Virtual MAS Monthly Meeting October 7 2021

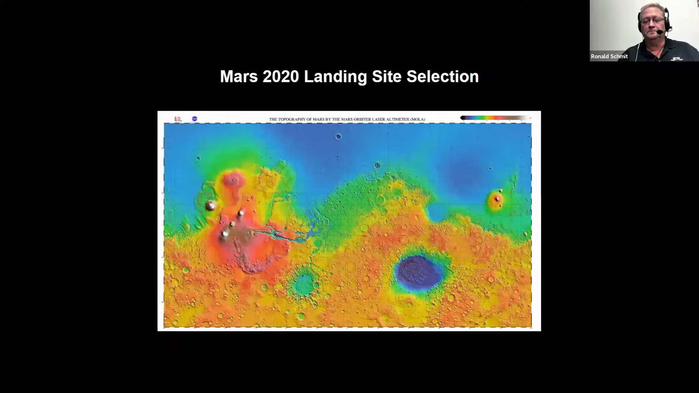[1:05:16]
so these pictures are from the global surveyor now this blue is indicative
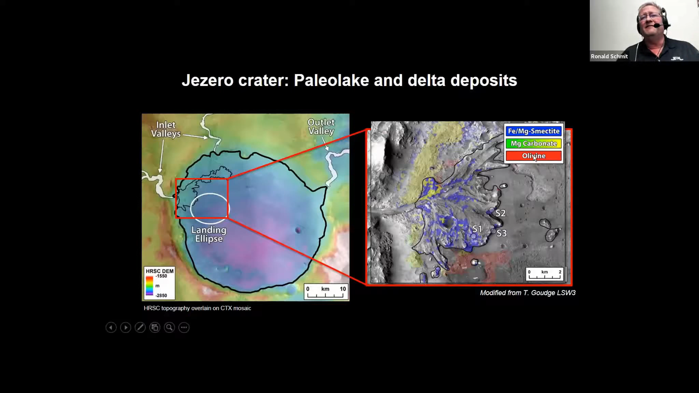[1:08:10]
one of the building blocks of life and olivine distributed all across that delta